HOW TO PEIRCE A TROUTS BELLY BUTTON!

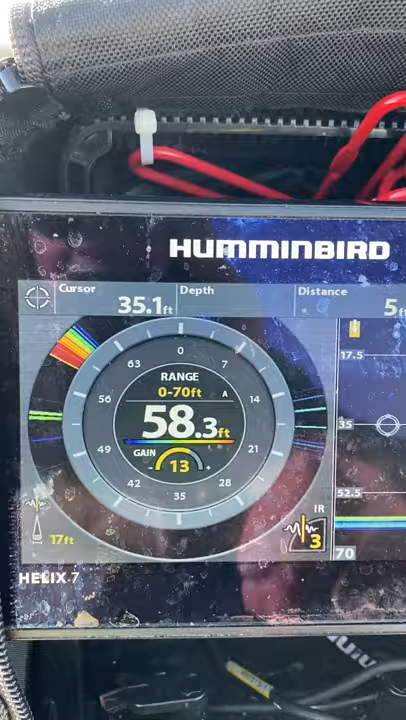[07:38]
Something I like to do here. You can see, my minnow was a little bit big, and I thought, well, I had a fall, but didn't like it. Maybe it was too big for him, so I ripped it in half. You can see the one half of that minnow going down to the bottom right there.
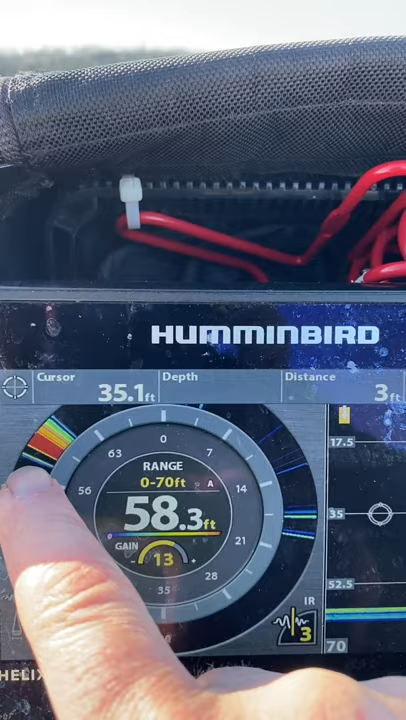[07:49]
On screen: depth 58.3 ft
Oh, fish ate it. No, I'm just kidding you.
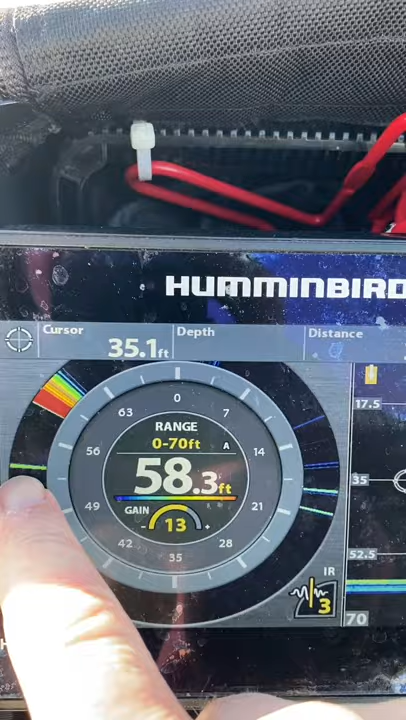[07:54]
On screen: depth 58.3 ft
And I jig up a little bit higher than it, and, you know, give half back to the fish gods, and if you're lucky, you're lucky.